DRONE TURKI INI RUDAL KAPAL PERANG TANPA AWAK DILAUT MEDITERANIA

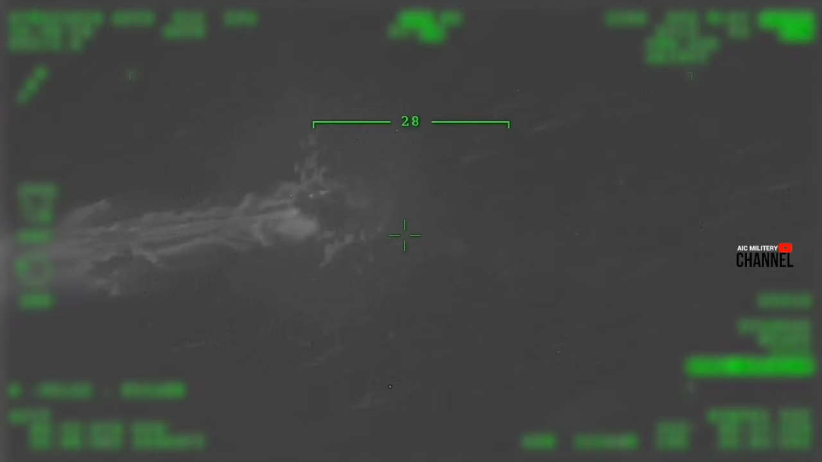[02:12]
Yaitu drone laut berjenis kelamin Albatros Bos.
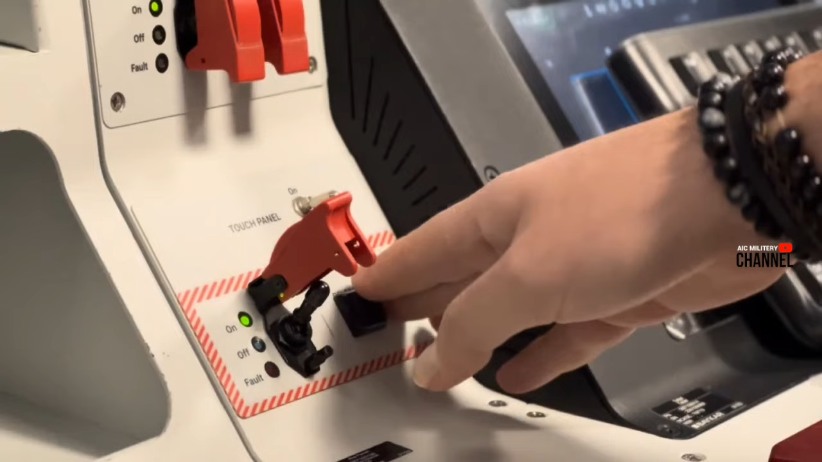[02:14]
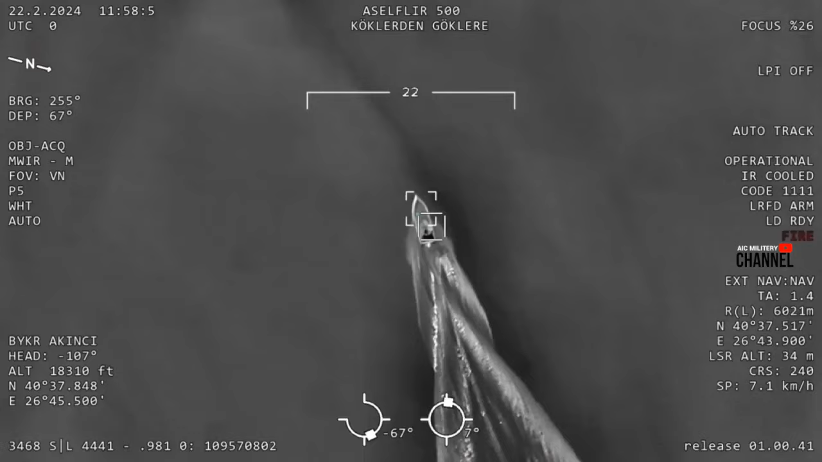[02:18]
Tidak butuh waktu lama, meskipun Albatros telah mengeluarkan kecepatan penuhnya. Amunisi jenis MAM-L yang sudah sangat terkenal daya hancurnya ini.
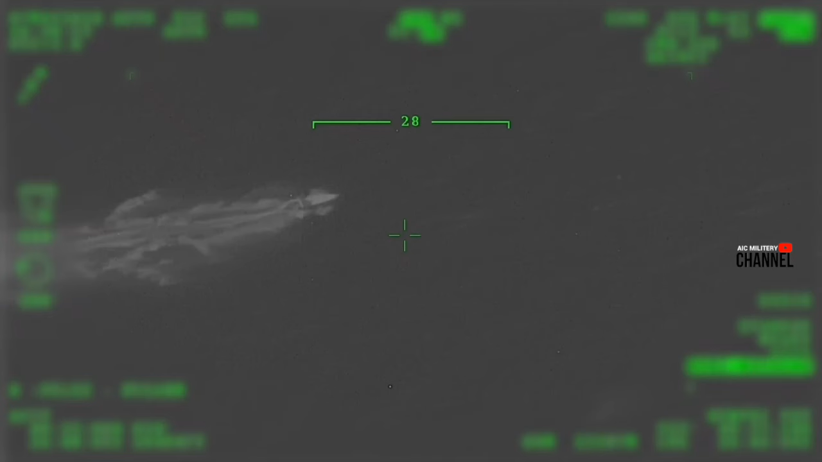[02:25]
Sukses menabok Albatros hingga jadi terumbung karang.
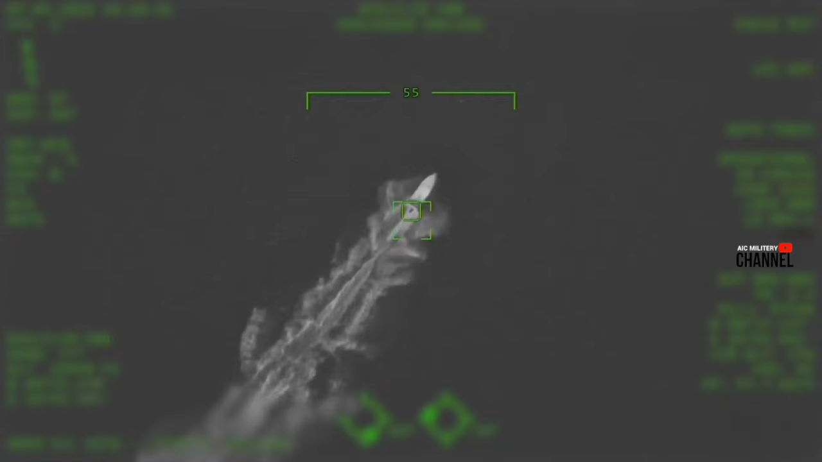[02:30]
Satu hantaman tepat sasaran membuat Albatros jungkir balik dan kemudian karam. Bayangkan bro, betapa sulitnya bagi musuh untuk memasuki wilayah laut Turki. Karena kita ketahui,
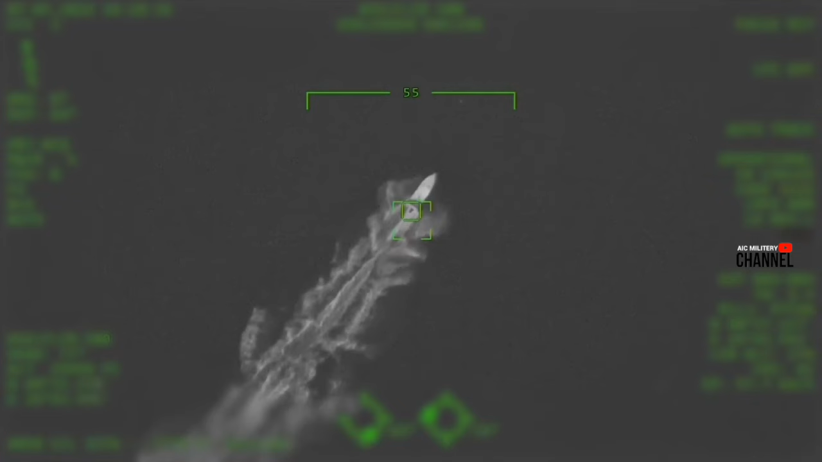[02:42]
Turki saat ini mengoperasikan drone secara estafet selama 24 jam full, untuk mengawasi setiap kawasan laut mereka.